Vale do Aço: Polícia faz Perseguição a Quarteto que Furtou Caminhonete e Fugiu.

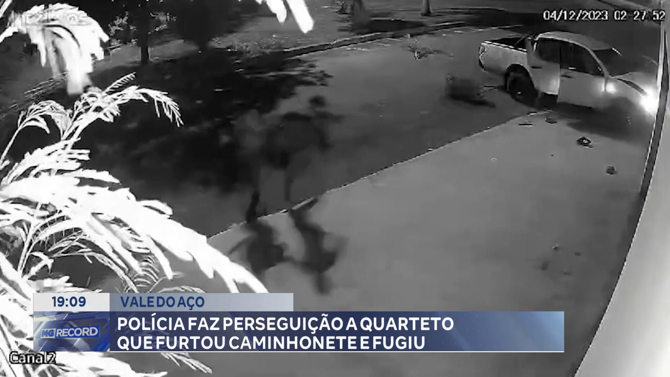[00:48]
Um deles, um jovem de 18 anos, é capturado por um militar.